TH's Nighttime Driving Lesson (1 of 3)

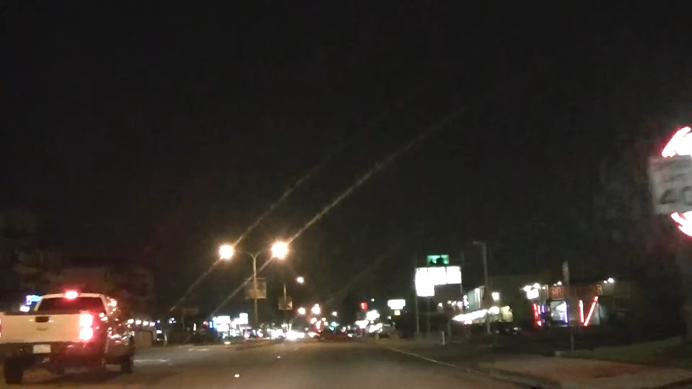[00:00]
걸렸어. 지금부터 이제 녹화 시작이야. 네. 어, 근데 말은 지울 거야. 네. 어. 태하, 티, 슬로우인. 어, 예. 조심하라고요. 그리고 그때 뒤를 받느냐고 물어보면 네 하고 슬로우인 지금도 뒤를 받느냐 네 하고 대답이 네. 나와야 돼. 자, right turn on signal light. 응, 브레이크를 밟기 시작하면서 속도를 줄이면서 거울과 블라인드스팟을 꼭 봐야 되는 거야. 네. 그리고 여기서 분명히 서. 완전히 full stop. 네.
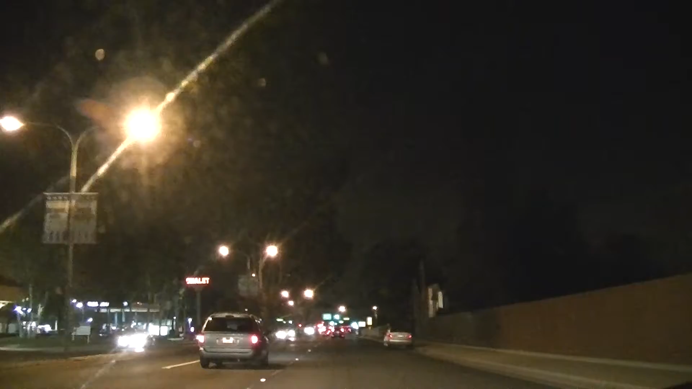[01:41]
어, 그 리마인드가 되는 거야. 그래서 자기가 자, slow in, 노란 불, look and look. 그 다음에 브레이크는 조금 일찍부터 쓰기 시작하는 거야, 자기 생각보다. 네. 어. 그래지만 뒤에 사람도 일찍부터 브레이크를 밟기 시작하는 거야. 네. 그렇잖아. 네. 어, 봤으니까, 앞에 브레이크. 근데 브레이크를 우리는 안 밟고도 아주 럭셔리하게 갈 수 있는 능력이 있지만은, 네.
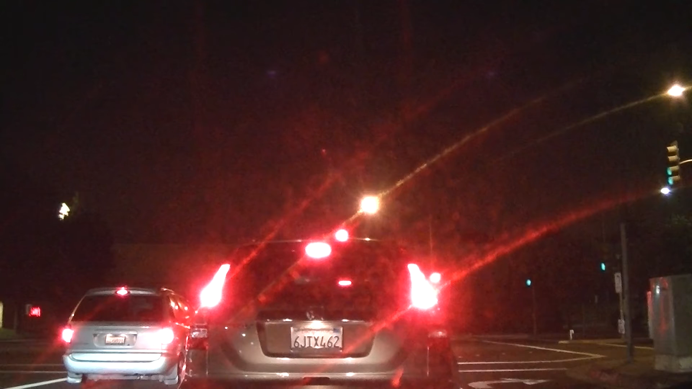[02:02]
뒤에 사람이 없을 때는 가능하지만은 네. 뒤에 못 모르는 양이 그냥 엄마인 줄 알고 막 쫓아오고 속도도 하이스피드로 바로 꽁무니 붙어갖고서는 엄마 잃어버릴까봐 막 쫓아오고 있는 양이 있으면 제기랄 어. 네. 그러다가는 우리 슬로인으로 가다가 럭셔리고 나발이고 있잖아. 네. 양떼한테 치는 거야. 그게 바로 양떼가 우리 박아버린다 이거요. Understand? 네. 어. 그러니까 이거 룩앤룩 이게 철저하게 해야 돼.
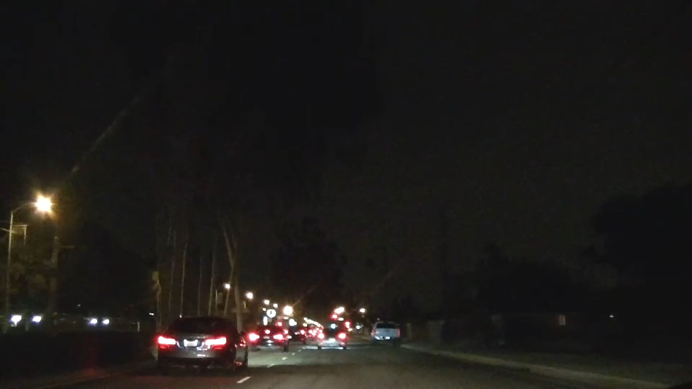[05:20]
네. 그러니까 그 흐름에 맞는 밸런스. 네. 아유, 그 둔한 아저씨가 저기 그 밸런스를 잘 모르니까 문제지, 지금. 어쨌든 흐름에 걸맞는 스피드. 네. 그리고 자기 포지션이 얼마큼이 좋으냐면은. 네. 이 앞에 그 베이직 양 때문에. 네. 브레이크를 밟을 정도면은 자꾸 밟을 정도면 너무 크로스한 거야. 그리고. 네. 너무 빠른 거야, 자기까지에 비해서.
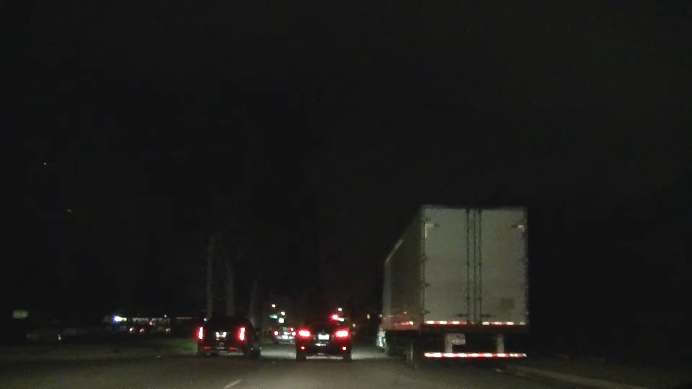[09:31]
그것도 럭셔리하게. 왜? Your position is right. 아, 어, 저기 뭐야 그 포지션이잖아 이거 셰퍼드 포지션. 네. 미리 그러니까 look earlier 할 수 있고 look so far 할 수 있고 slow in look so far 할 수 있고 look so 어, 아, 룩 머치 뭐 할 수 있는. 네. 그런 포지션. 네. 어, 그런데다가 시그널 라이트를 리딩이 아주 가능해서 네.
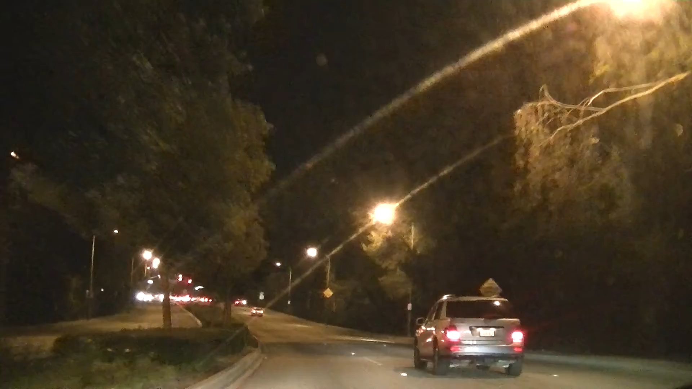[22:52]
네. 그래서 쟤를 포기하게끔 기브업을 시켰어 내가. 네. 왜냐면 여기 지금 멀지 되잖아. 네. 그리고 슬로우인 했어. 그 브레이크는 지금부터 쓰기 시작해. 네. 룩 하면서 이건 벌써 랩턴 두 개고 나는 거 벌써 알아야 되고. 네. 갑자기 속도를 줄이지 말고 자기 자리까지 가면서 랩책 라이책 앞에 볼 때 딱 서. 네. 차가 딱 그 타이밍이 그렇게 하라고. 네. 스탑하고 난 다음에 보면 too late이 될 수가 있어. 네.
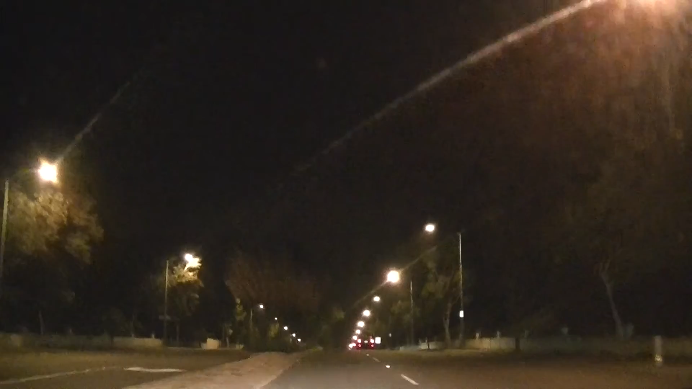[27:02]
시작하면 바로 들어와버리지 그러니까 들어와도 괜찮을 만큼 가란 말이야 자 슬로우인 브레이크 밟고 시작하자 네네. 자 지금 이럴 때 2단을 넣으면은 여기 지금 아이스나 어 그렇다면은 네. 이렇게 해야 돼 그리고 자 브레이크는 이제 쓰기 시작해 그러면 좀 늦게 쓰기 시작하면서 스피드가 장난 아니잖아 그래 안 그래 네네. 어 꾸준히 밟아 그리고 부드럽게 힘을 떼 그리고